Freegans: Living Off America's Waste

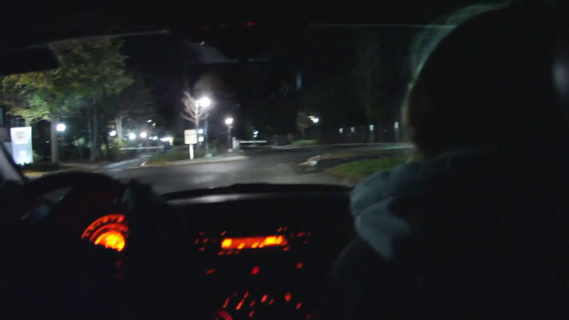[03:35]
Yeah, that's employee parking, so they're probably just doing their thing. Okay.